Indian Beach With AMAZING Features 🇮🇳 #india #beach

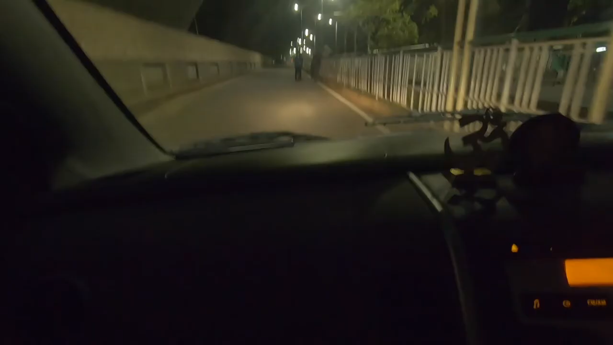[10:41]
so guys we are now on our way
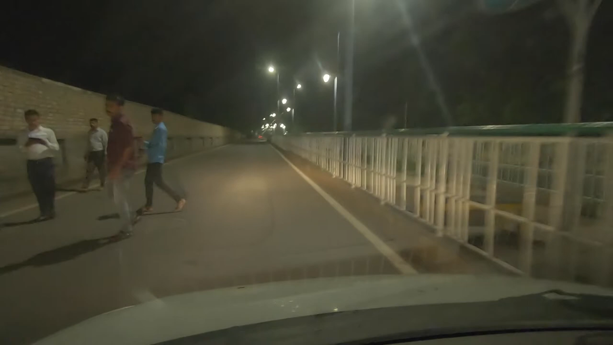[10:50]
back to the house so this is the road that leads to the lake everywhere
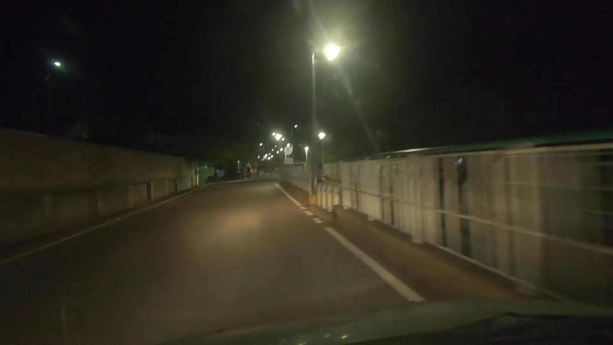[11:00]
you can see there's street lights everywhere and the road goes beautiful